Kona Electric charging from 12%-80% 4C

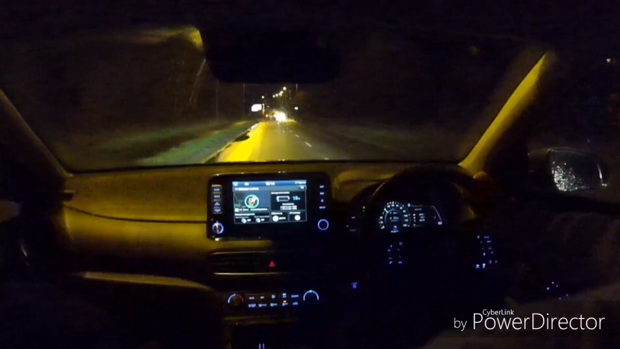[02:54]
And the reason I haven't included very much of the journey is because it's a dark, wet night. There's really not much to show you.